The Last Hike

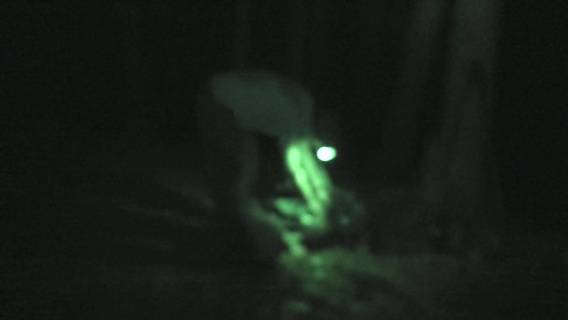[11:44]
It's not bad. Won't be able to spot a bear, but but yeah.